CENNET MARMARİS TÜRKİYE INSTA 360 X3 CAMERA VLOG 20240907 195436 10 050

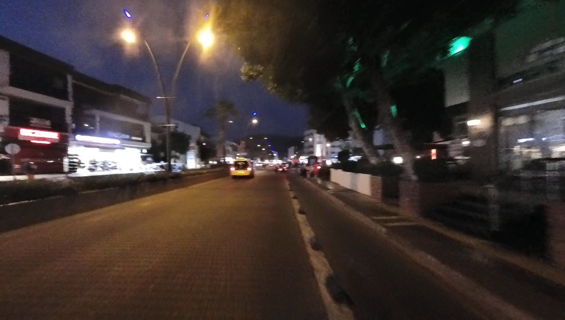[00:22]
Arkadaşlar trafikte insanın gerilmemesi çok zor Hele ki trafikte ters yoldan gelip bir de pişkin pişkin son surat gelmeleri acayip rahatsız edici Hani ters gelebilirsin bak gördün mü anlayış gösterdi Böyle adama saygı gösterir ama hayvani bir şekilde